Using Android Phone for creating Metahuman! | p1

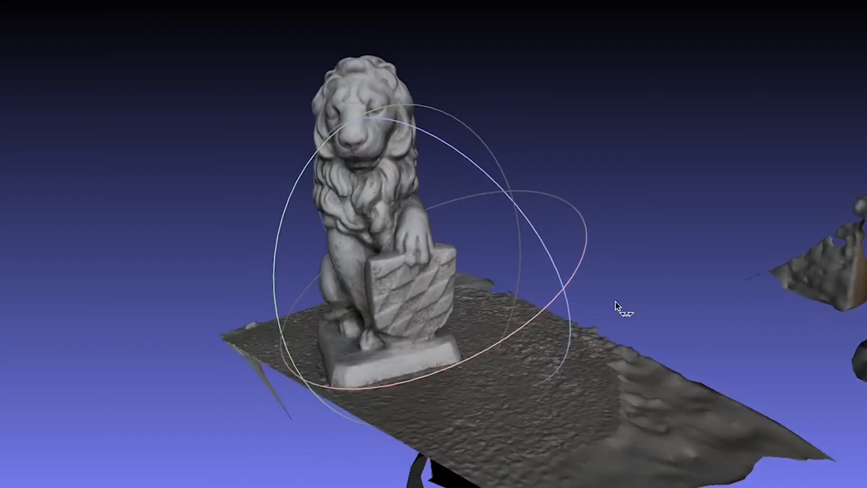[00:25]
will convert that into a 3d object which you can use in your games or your scene and in our case
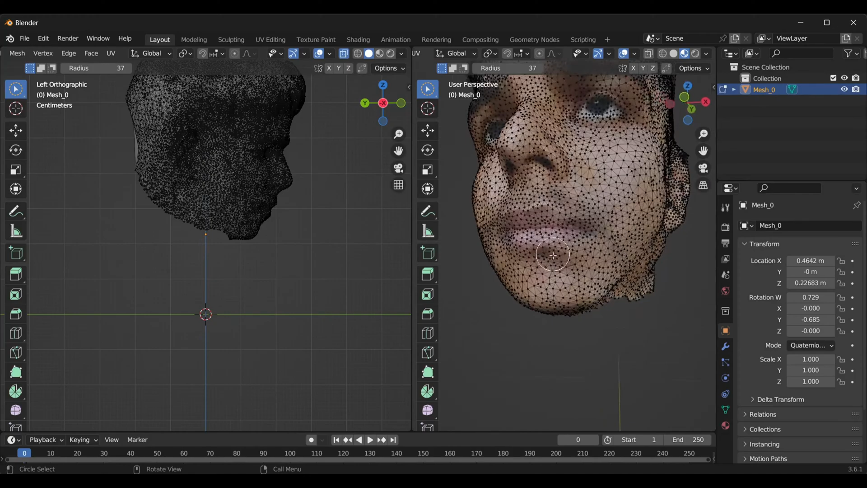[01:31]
we will even remove the hair and the ears part you can just keep the ears if you
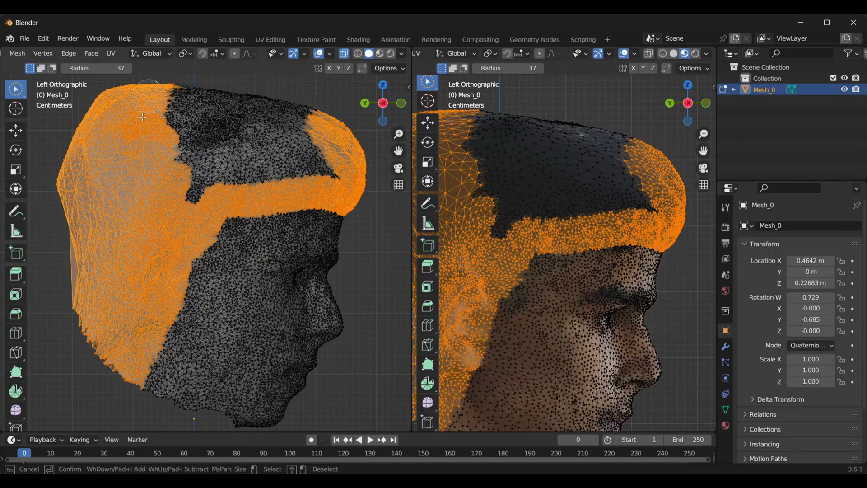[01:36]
want but in my case i don't need the ears so that's why i'm removing it and once you are all done you will find